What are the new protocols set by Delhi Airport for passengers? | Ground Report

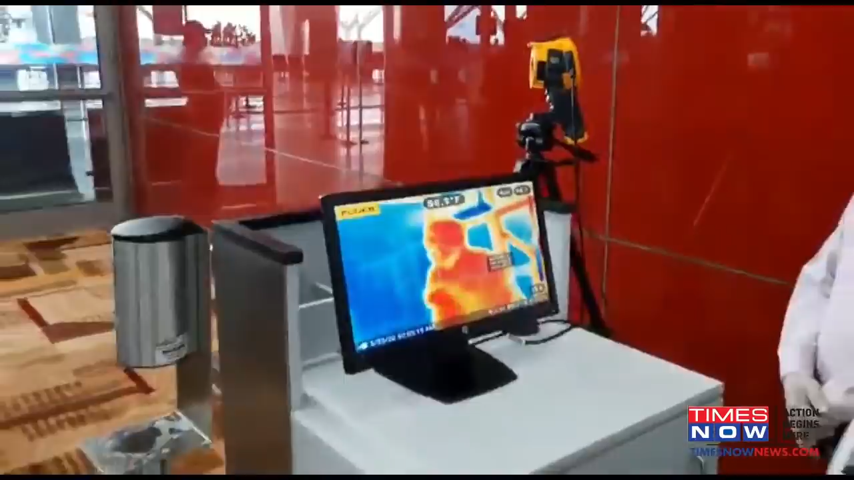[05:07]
inside their thermal checks can be conducted and at the same time their temperatures can be notified as well So what do you think about the same way?